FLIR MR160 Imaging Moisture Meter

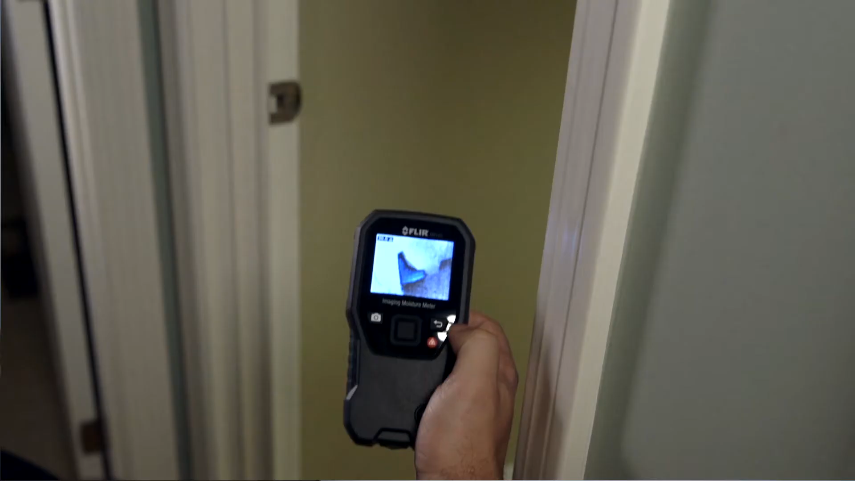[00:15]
Introducing the new FLIR MR160, featuring IGM,
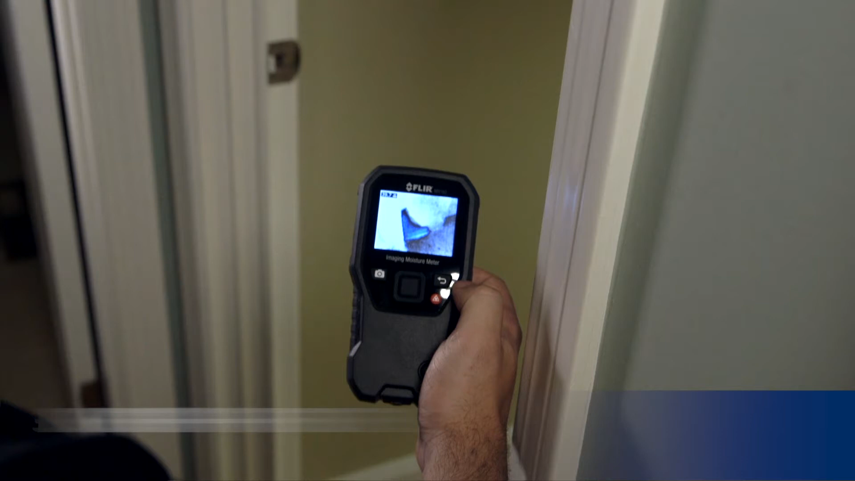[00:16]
Infrared Guided Measurement, built-in powerful FLIR thermal imaging technology
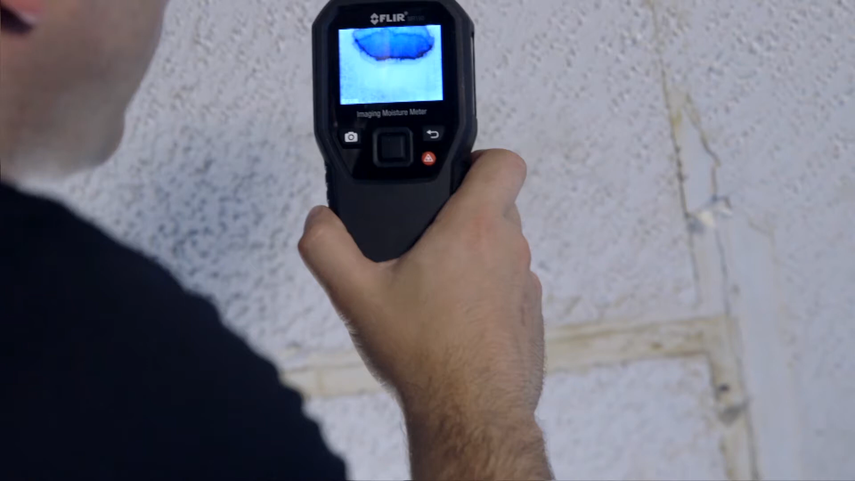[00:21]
that lets you see hidden cold spots associated with moisture evaporation.
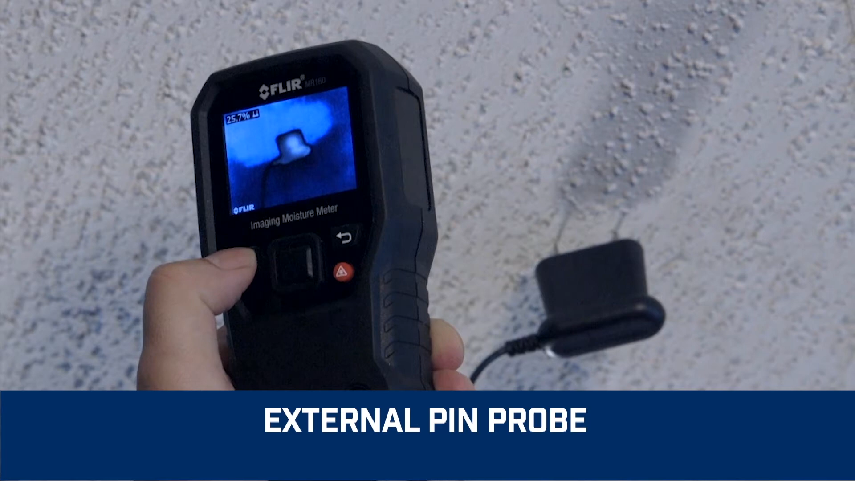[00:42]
before you pull out the drywall saw.
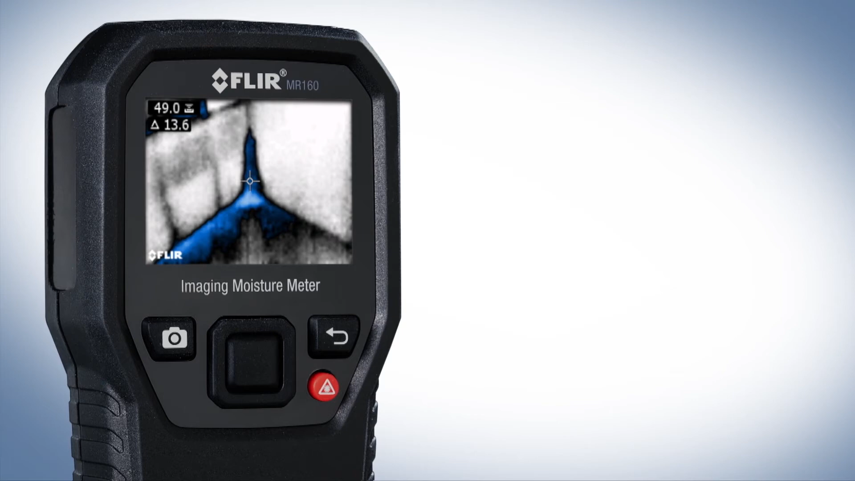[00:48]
Overlay data onto the thermal image and store it all in one, right on the MR160.
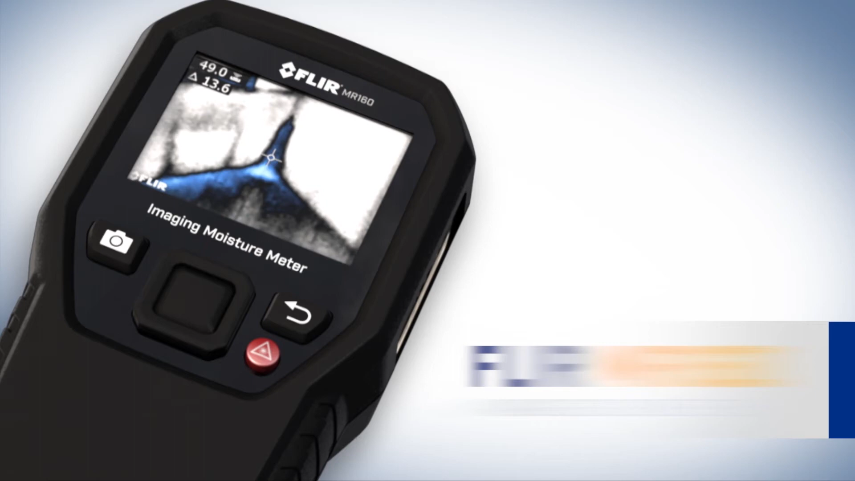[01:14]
The all-new FLIR MR160 Imaging Moisture Meter with IGM, part of the next generation in test and measurement, only from FLIR.